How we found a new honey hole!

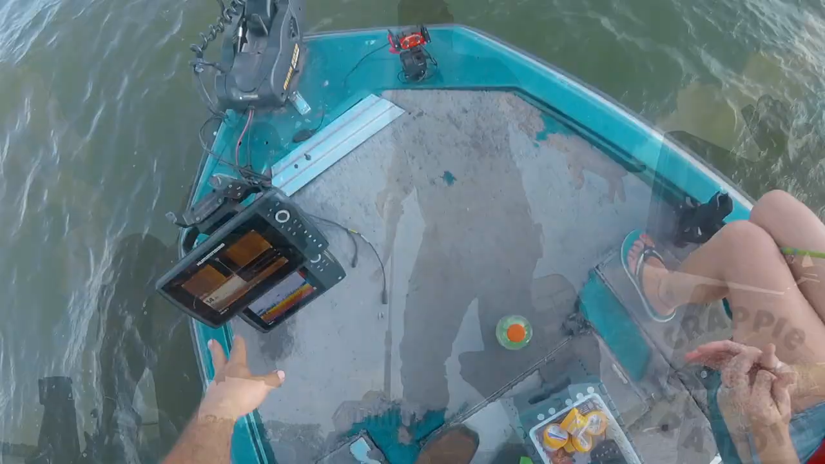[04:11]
So you can see the scattered brush, definitely fish.
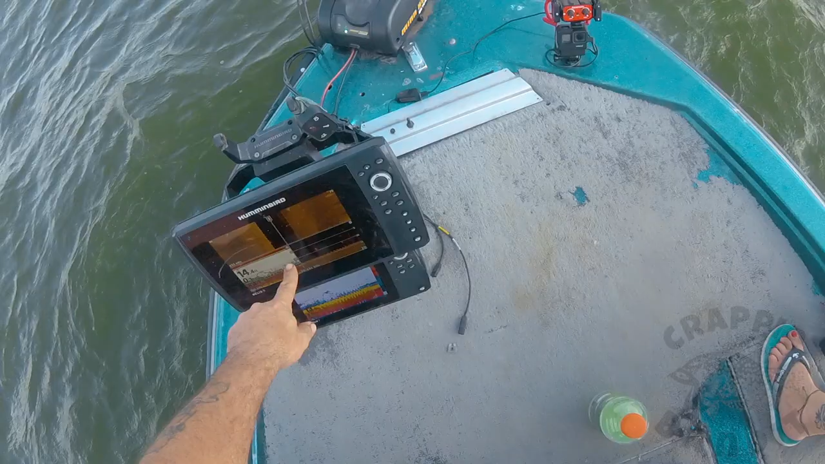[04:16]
Heavy on the returns, about a foot off the bottom, 14 foot of water.
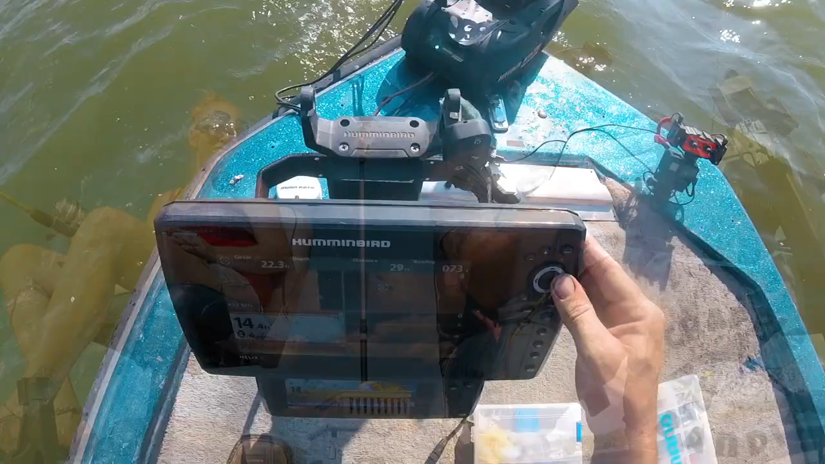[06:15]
So as I'm slow trolling from the bank out to deep water, man. Then I see this big brush pile off to the side, and I don't know if y'all can see that, but it is casting a huge shadow. And they ain't just one, there's two. Now, mind you, I had already scanned this bank parallel to the shoreline, and
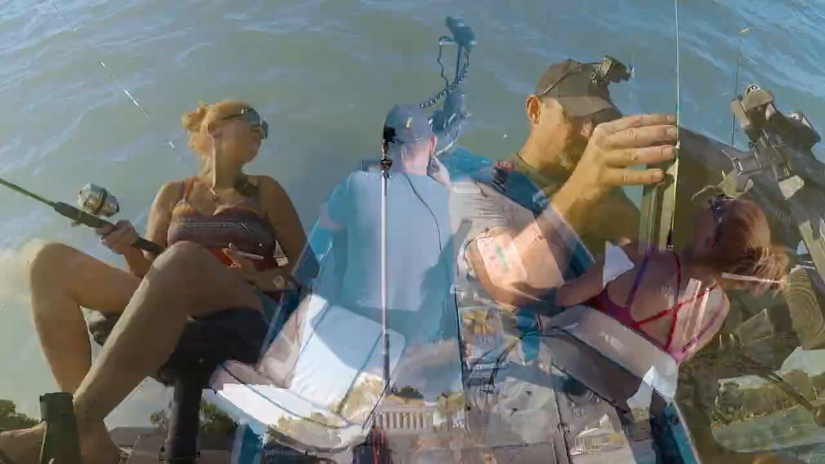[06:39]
it didn't show up on the side imaging at all. I mean, I didn't see neither one of these piles at all.
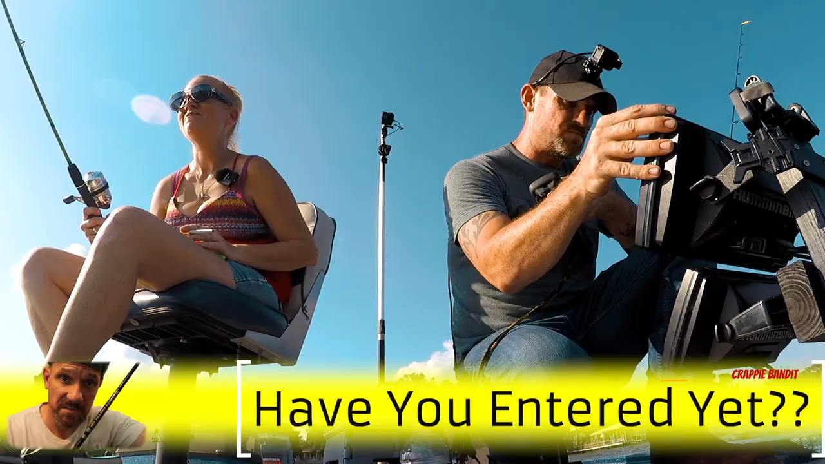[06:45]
So it's something to really consider next time y'all are scanning.
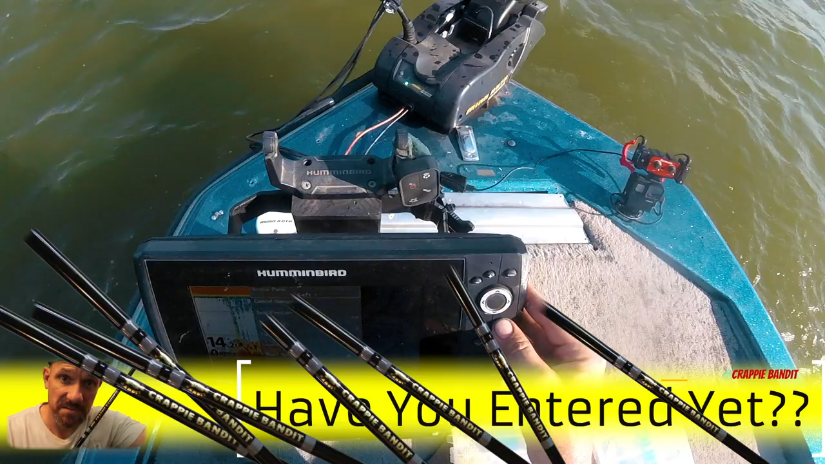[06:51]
I did not see these things until I went from the shoreline out.